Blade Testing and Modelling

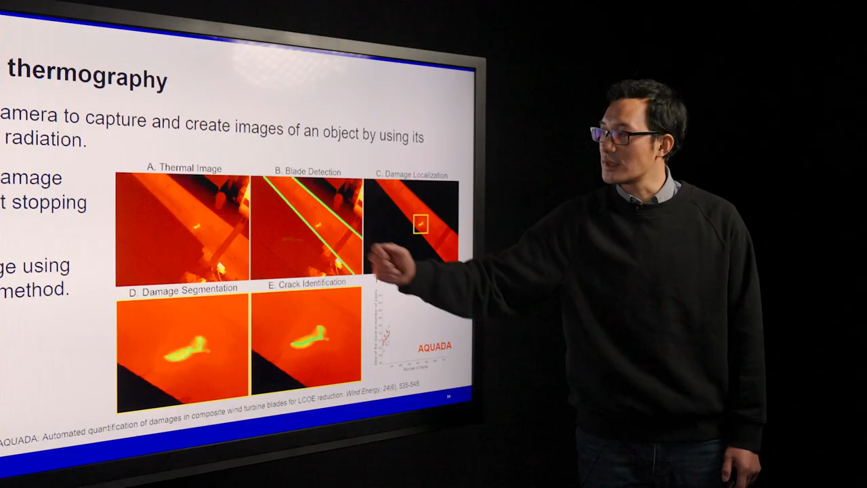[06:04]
which can not only detect the damage, but also evaluate them in the real-real-time. Here shows a video of this Aquada method. You can see the blade is under cyclic loading, and here is a damage which is progressing during the fatigue cycle.
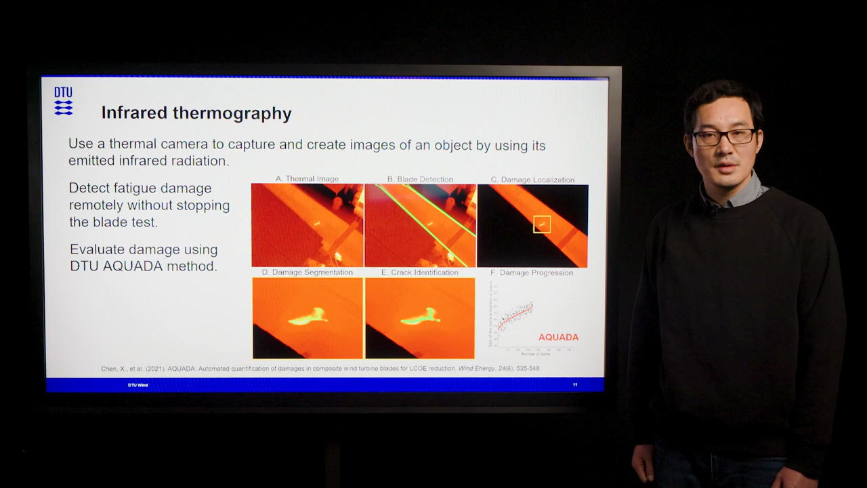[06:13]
Using computer vision algorithm, we can isolate the blade from the irrelevant and noisy background, and by searching the damage automatically and evaluating them pixel by pixel,
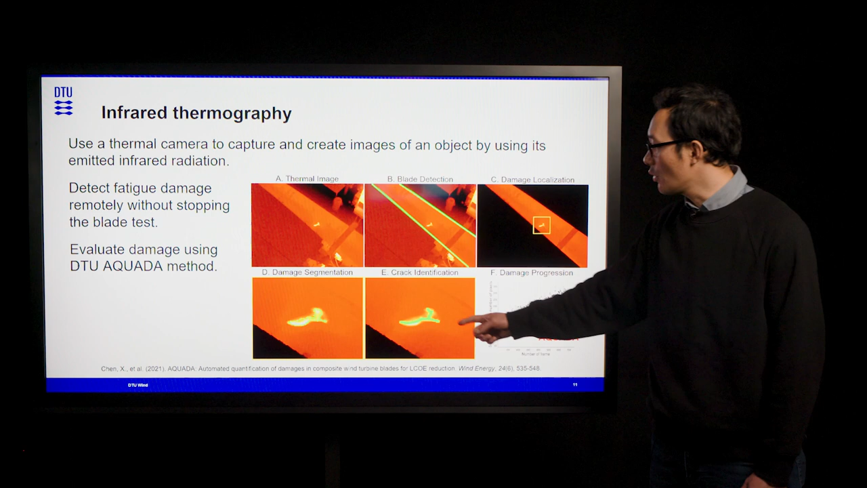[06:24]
we can evaluate the damage progress in near real-time.
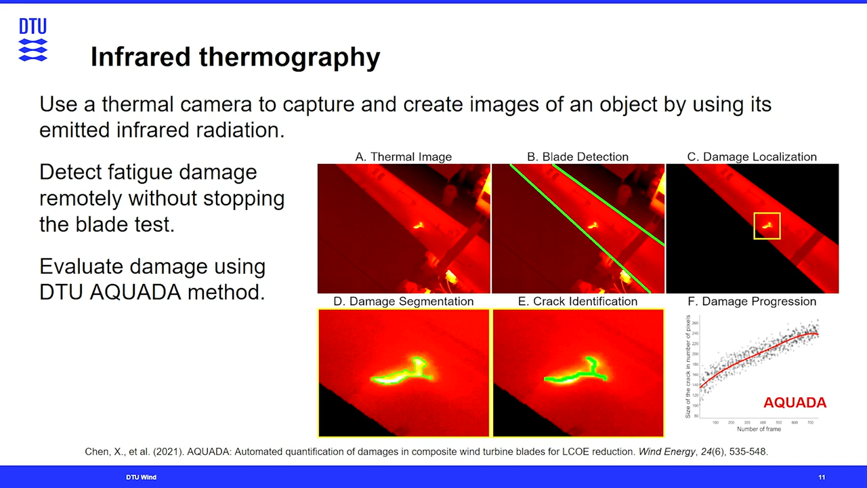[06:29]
In addition to structure testing, damage modeling is also very important for designing reliable and lightweight wind turbine blade structures.